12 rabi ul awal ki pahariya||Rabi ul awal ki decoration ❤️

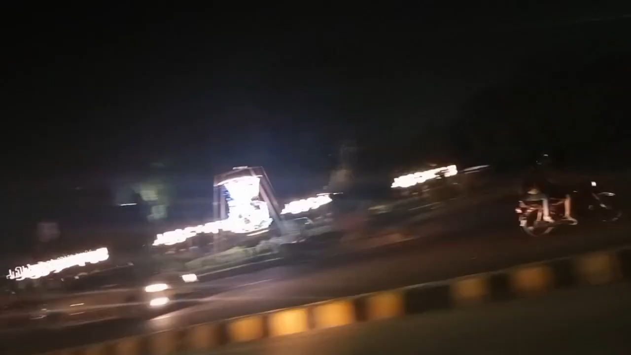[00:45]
ये हम फिर रहे हैं, लाइटें शाइटें देख रहे हैं, जगह जगह उन्होंने डेकोरेशन की हुई थी।
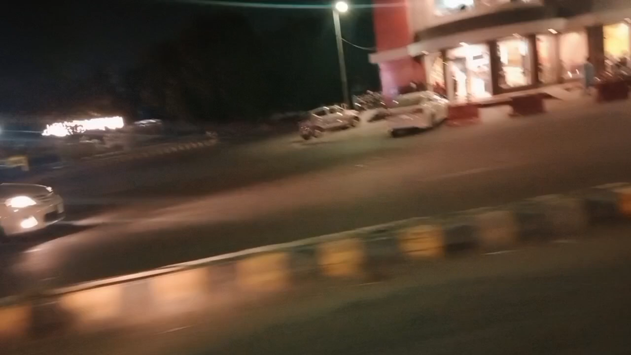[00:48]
हम लोग जा रहे हैं मुगलपुरा बाज़ार में,
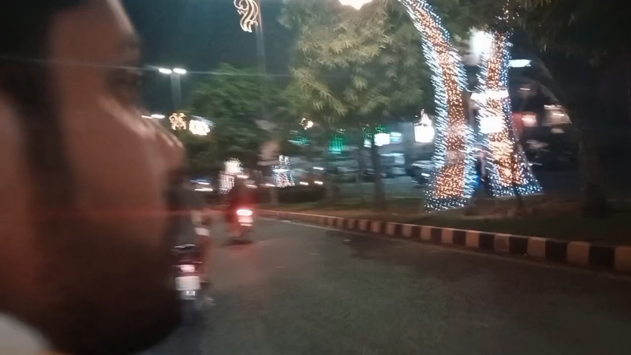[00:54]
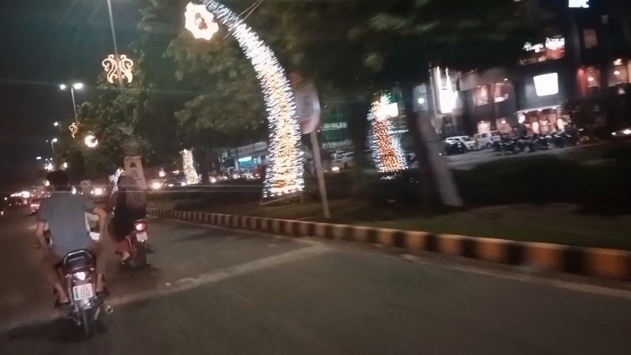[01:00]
वो बच्चे साथ एंजॉय कर रहे हैं।